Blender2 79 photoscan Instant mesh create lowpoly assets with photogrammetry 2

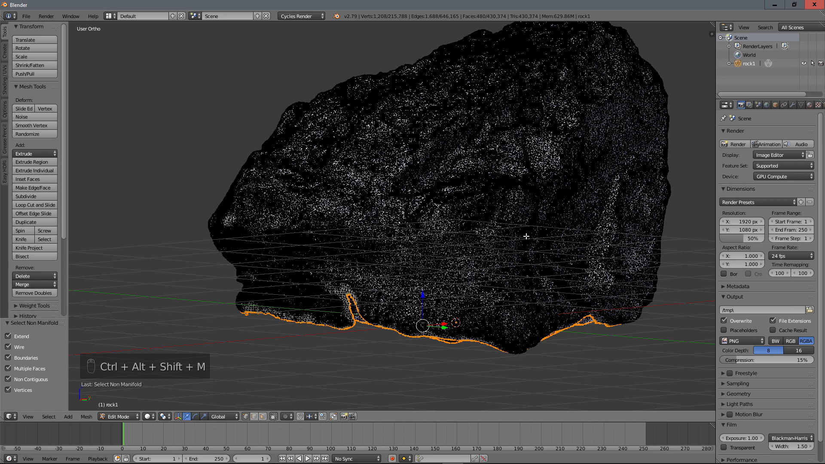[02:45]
I will do control shift alt M so it select non manifold vertices and And What I have here if I try to press for example F to make a big face
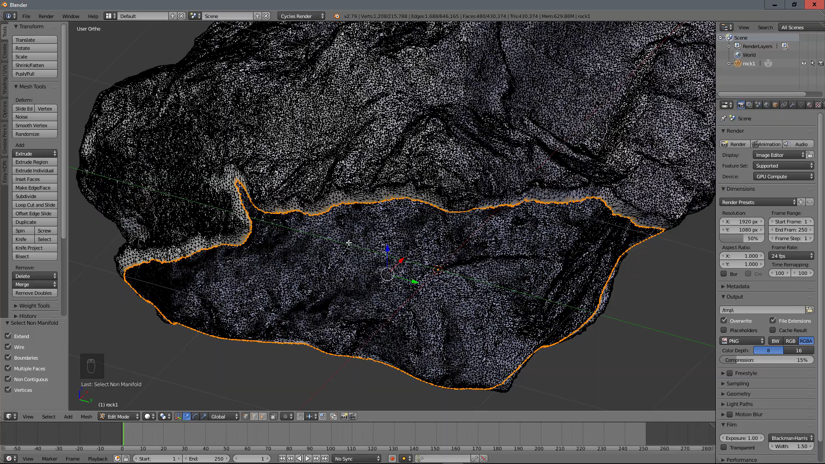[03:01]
It will make nothing first because If you look at it, maybe I will find a part like this. Yeah,
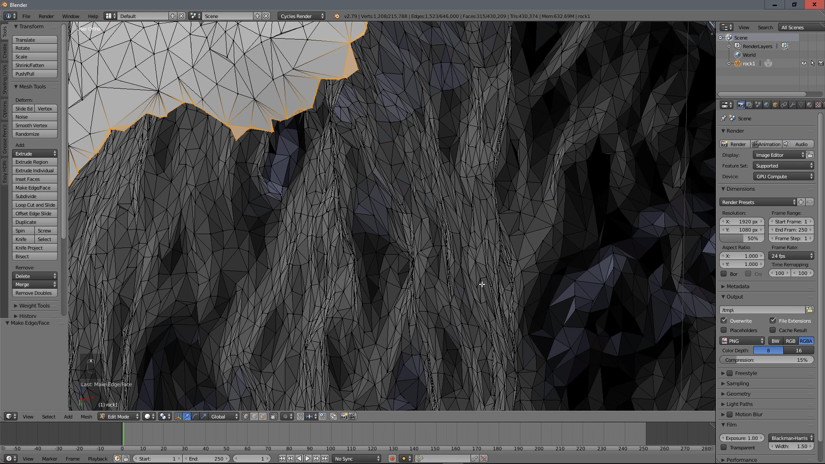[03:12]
if you look at it here You can see that the selection may gives already some faces and These faces are not good to make another face and blender will not understand it because of that so with this selection like this you will just remove
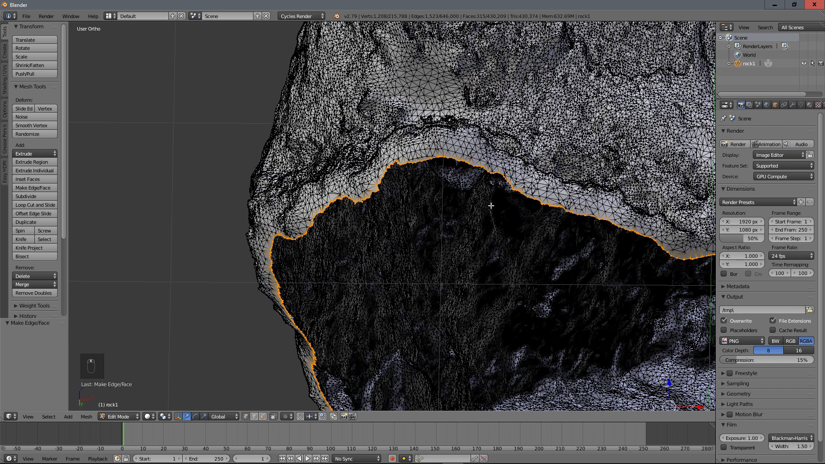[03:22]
but only the faces and Then control alt shift M again To have this selection again,
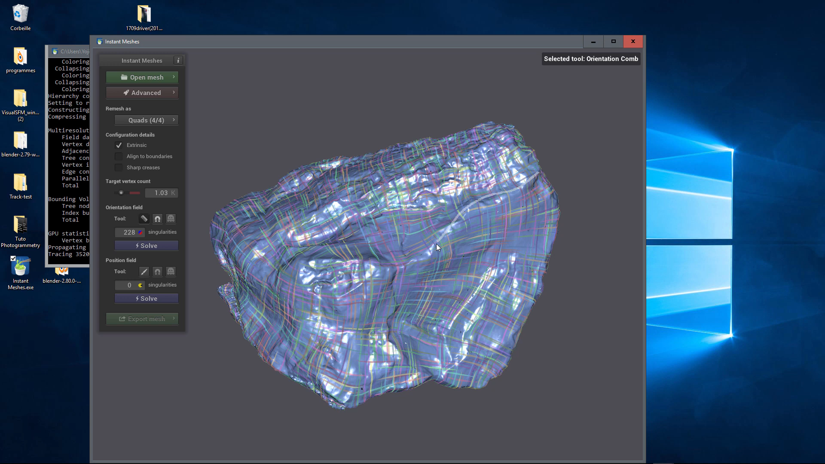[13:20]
help him by clicking these two and put For example a stroke like that To say hey, I want the topology like this And the software does the job I like this software when you want to navigate again you come here
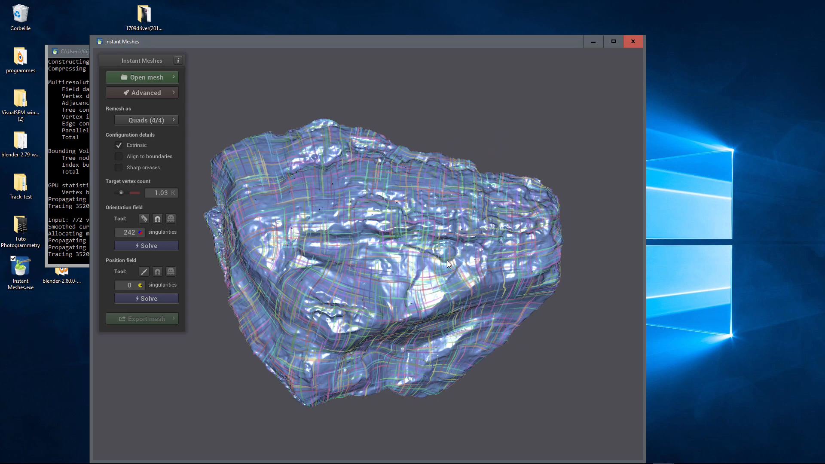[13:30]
Okay Then here it sounds not bad Here for example, maybe we we could do a little better So what we can do is to Just make a line like that Okay, let's say for example And you can see that now everything Everything is better
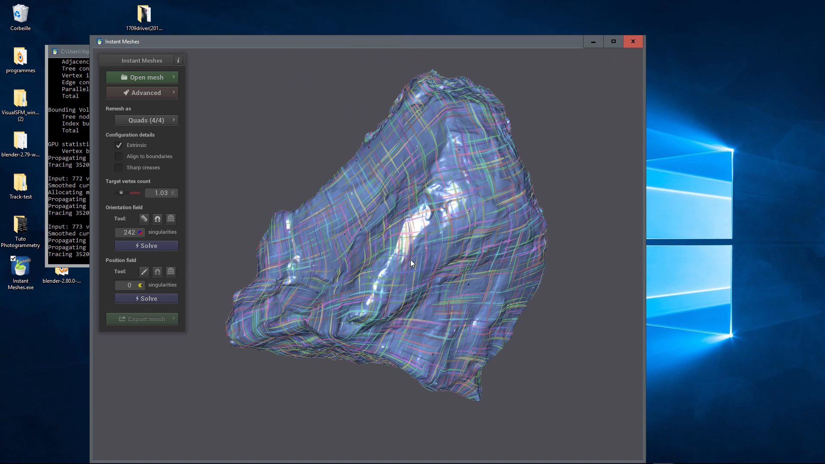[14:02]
So be careful because if you change a line sometime this line too will change So you will have to come back to it And to make
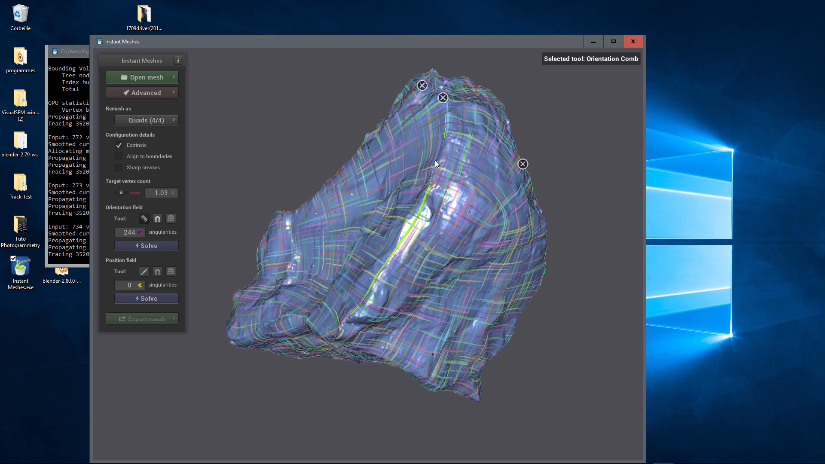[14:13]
To tell the software that he has to compute again But it's really intuitive way to make it so here it follows here it follows Here it's not that bad